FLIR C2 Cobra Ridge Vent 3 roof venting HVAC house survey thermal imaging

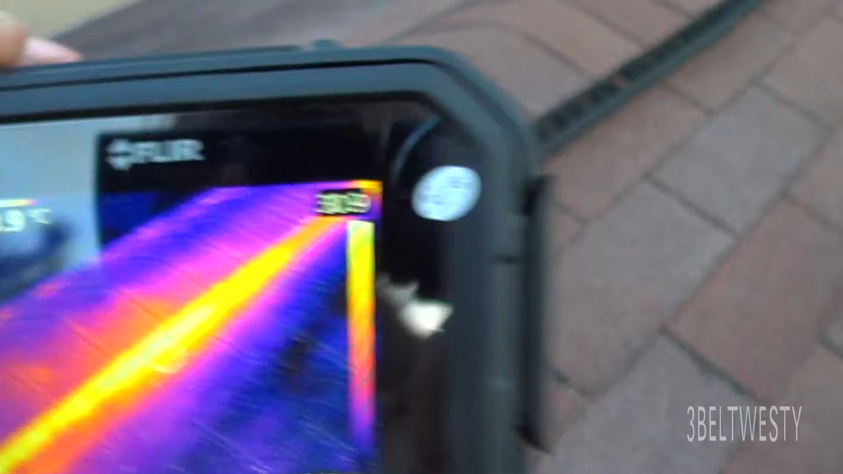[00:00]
That's the COVID-3 ridge vent. These were put on about probably four years ago.
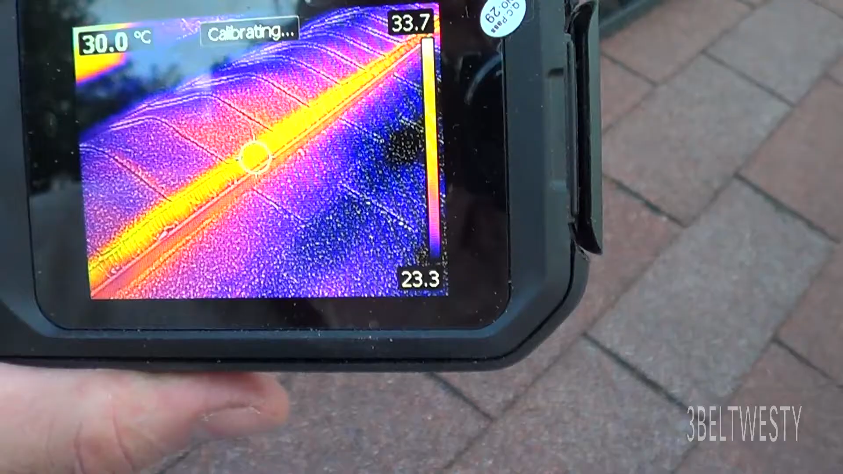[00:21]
On screen: spot 30.0°C
This has got a peak rating of about 35 degrees C. You can get some peaks at 35. You can feel the heat coming through here.
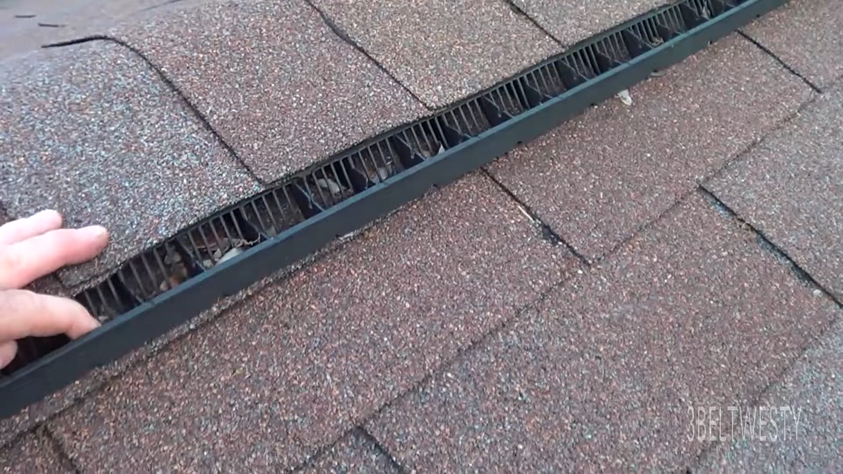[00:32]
This is some oak tree leaves that tend to get... I take the leaf blower and blow those out every couple of years, but these work pretty well.
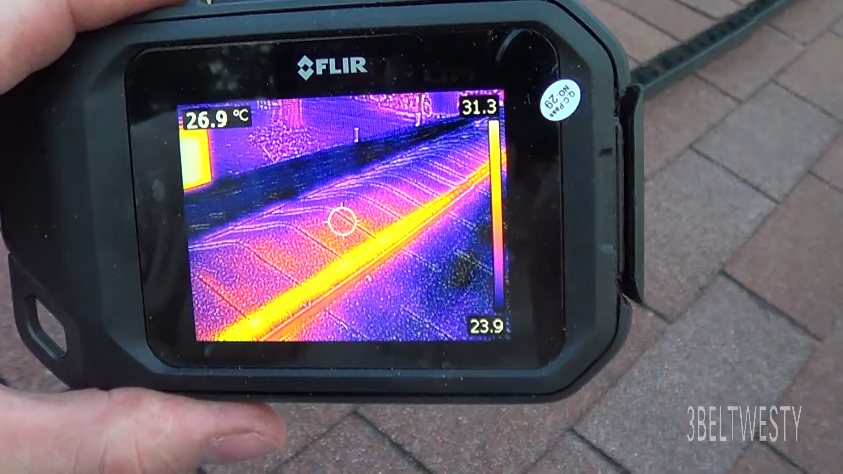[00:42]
On screen: spot 26.9°C
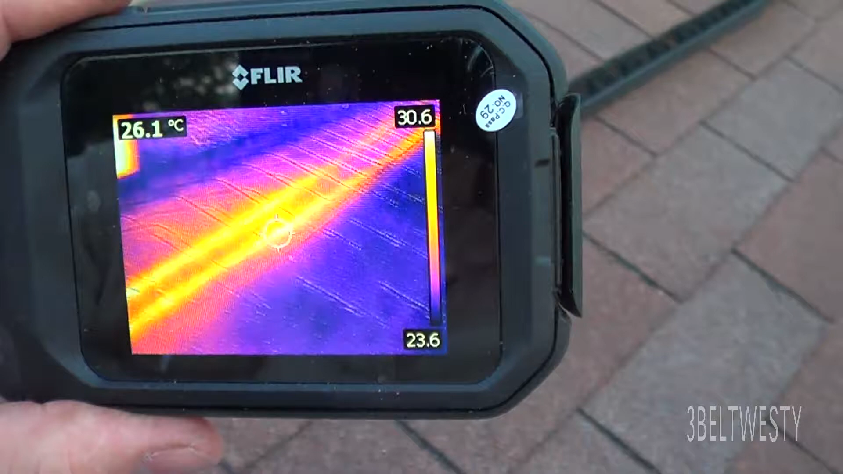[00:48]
On screen: spot 26.1°C
This is with the C-2 FLIR camera.
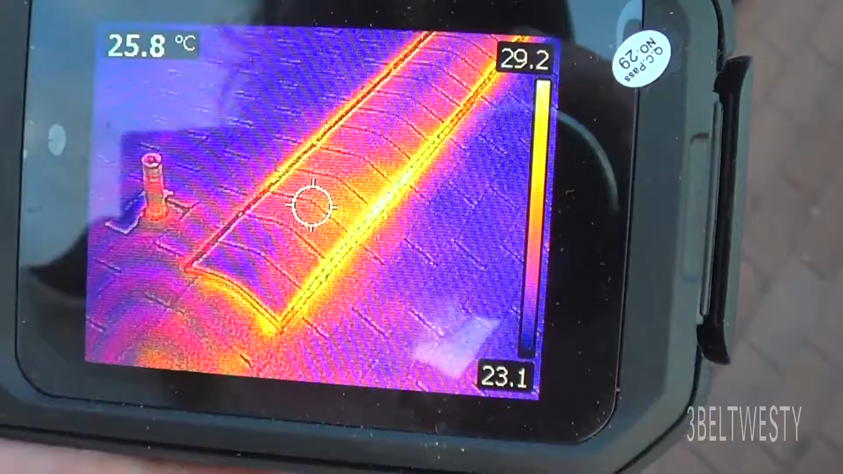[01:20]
On screen: spot 25.8°C
You can see the hottest spot is around 29-30 degrees C.
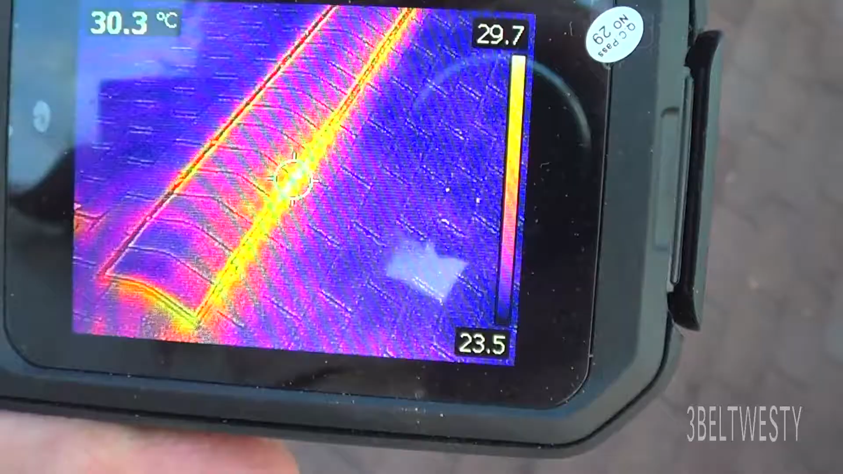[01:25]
On screen: spot 30.3°C
There's eight feet of Cobra 3 it was just put on.
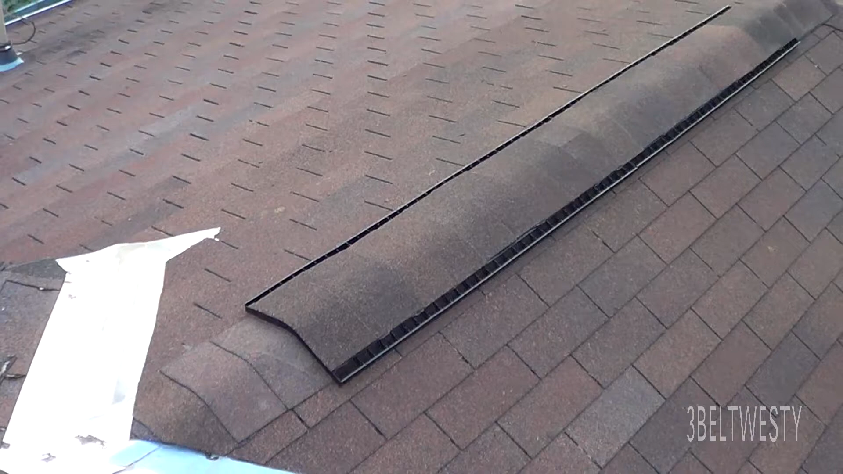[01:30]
And here again is the thermal imaging camera. Roofs over here on 24 degrees C.
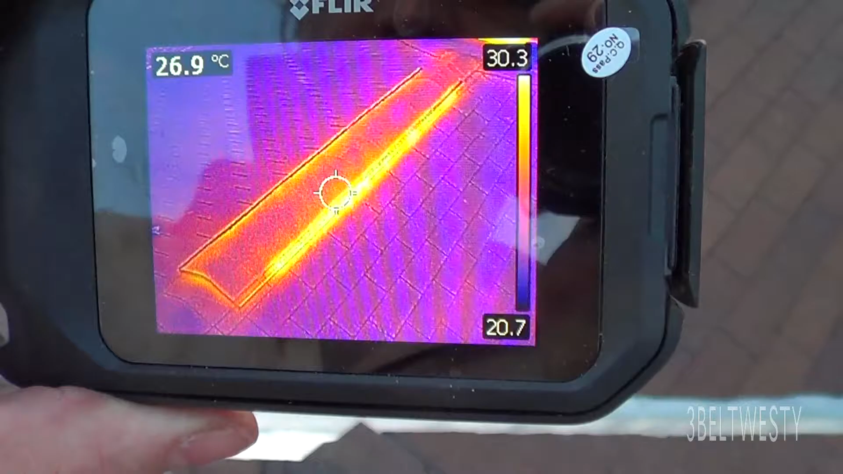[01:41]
On screen: spot 26.9°C
It's about 30-31 coming out of the...
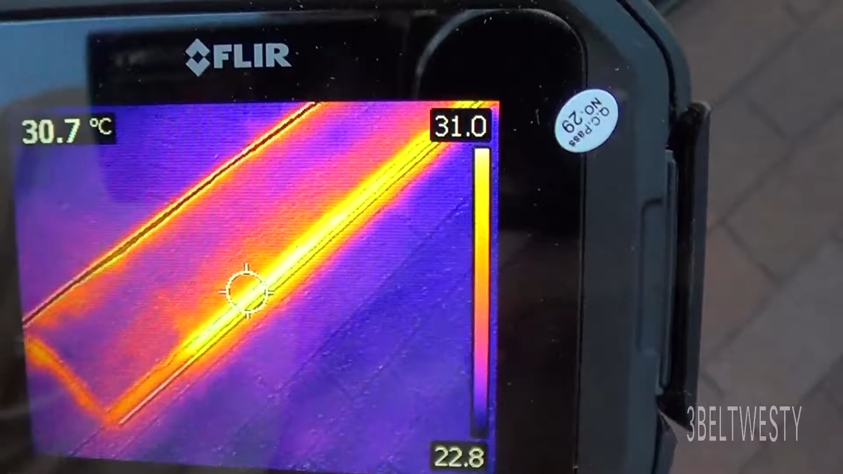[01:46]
On screen: spot 30.7°C
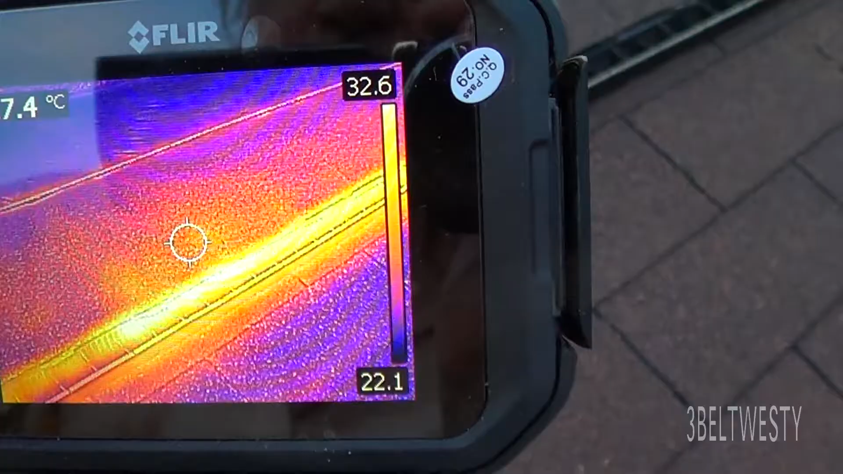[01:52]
33 degrees.
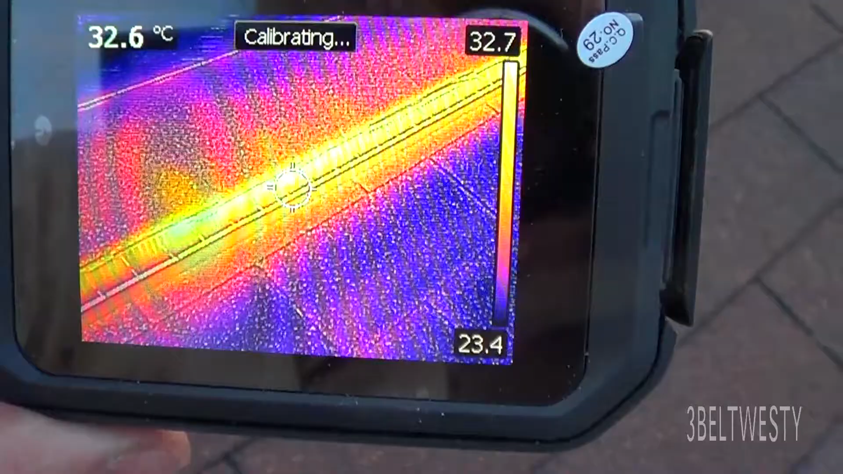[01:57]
On screen: spot 32.6°C
This is on a short section over a garage. 33 degrees C. This is on a short section here. That's the Cobra 3 ridge vent.
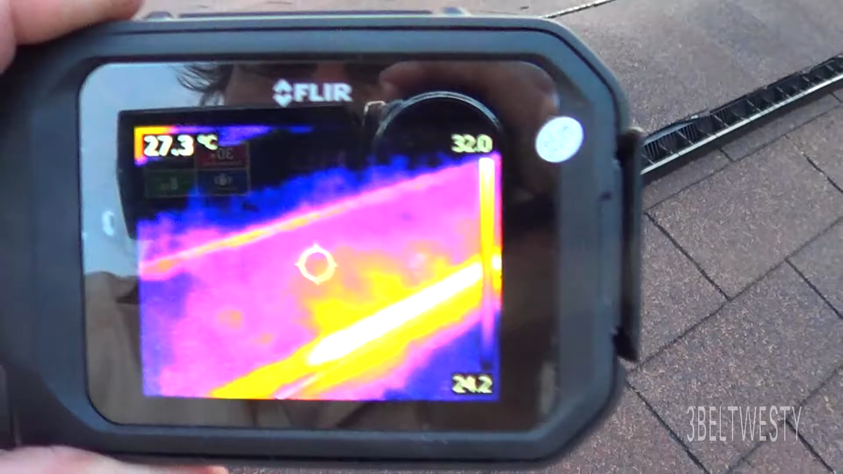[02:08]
On screen: spot 27.3°C
Pulling heat out of the attic.